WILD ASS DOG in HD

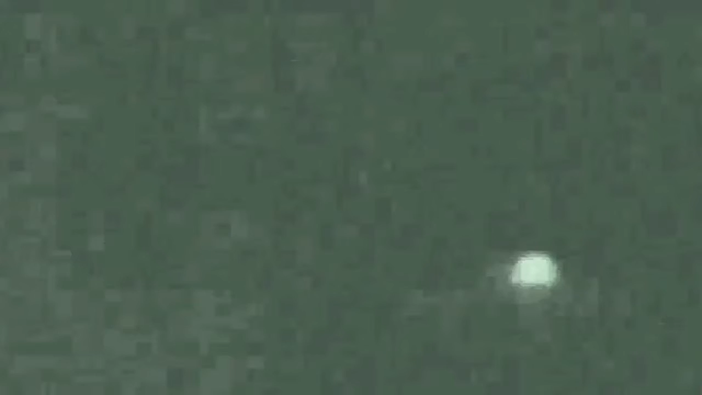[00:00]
Come here That dog looks mean That motherfucker looks mean Go go Come here boy